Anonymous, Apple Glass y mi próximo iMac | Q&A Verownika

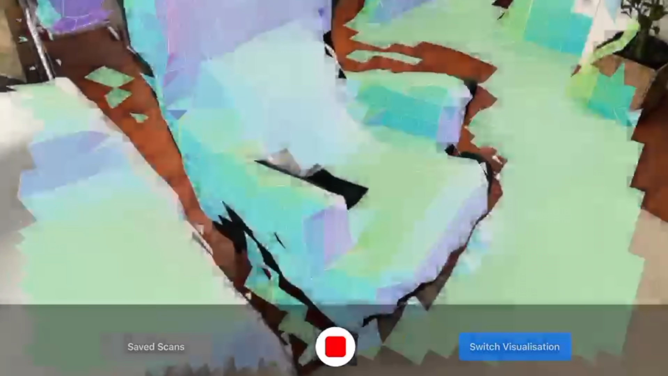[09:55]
Poder Realizar el reconocimiento De toda mi habitación Y posteriormente Pues crear
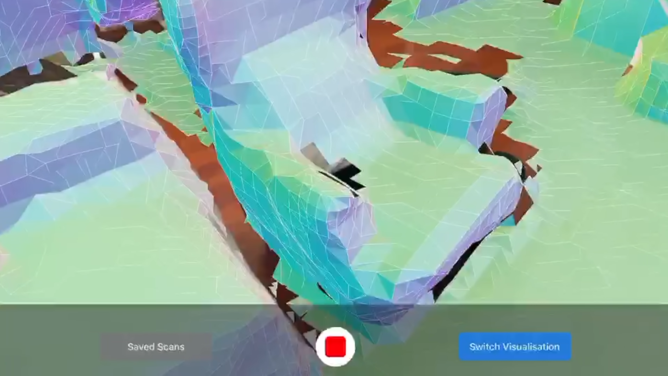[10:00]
Mi casa Y crear un videojuego Interactivo
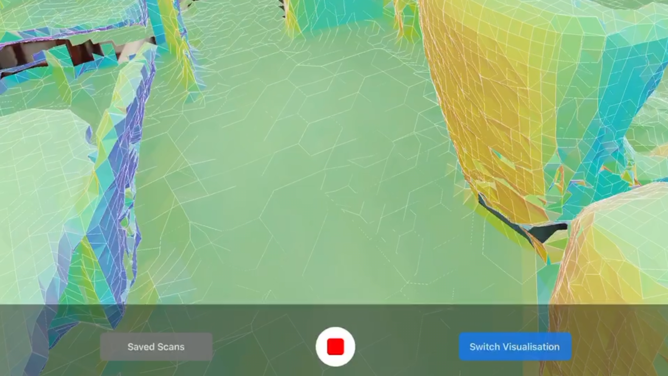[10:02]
Que yo pueda ir viendo A
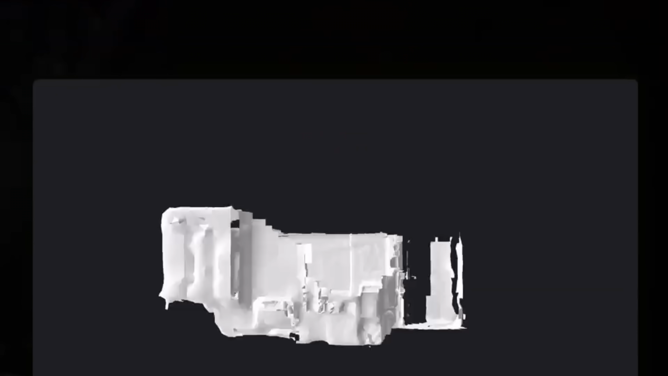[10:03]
través de las gafas O mediante el sensor LiDAR Hacer un 3D De
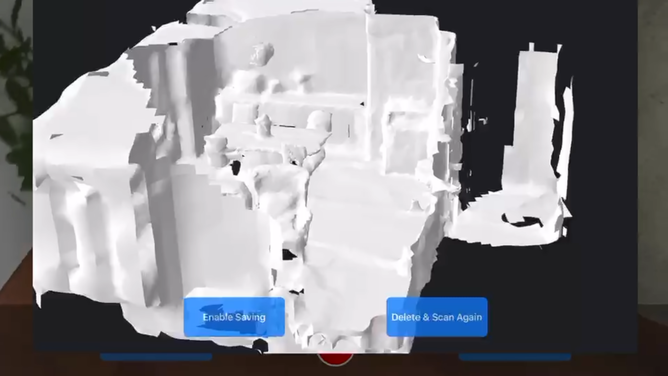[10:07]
mi cuerpo Y ahora con el tema Del COVID Pues por ejemplo Crear un modelo 3D Que pueda probarse La ropa sin necesidad De ir Que todo